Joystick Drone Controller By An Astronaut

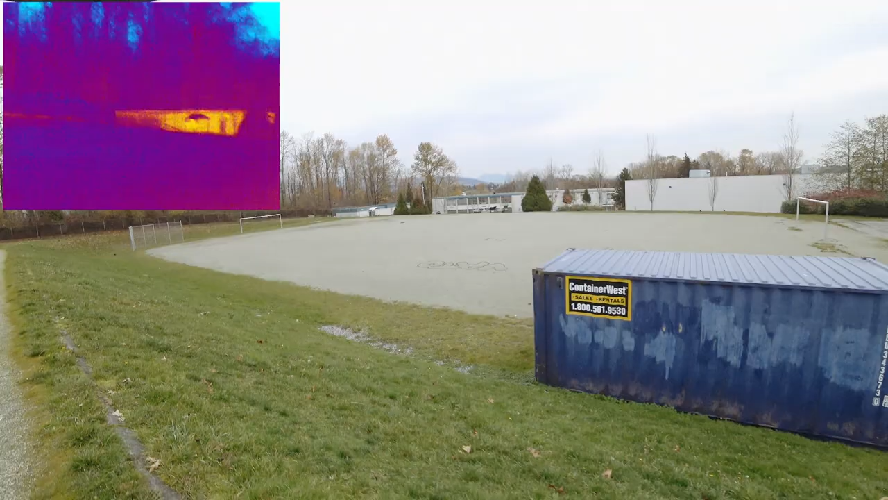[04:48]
I'm actually fascinated to see if the thermal picks up those letters there I doubt it though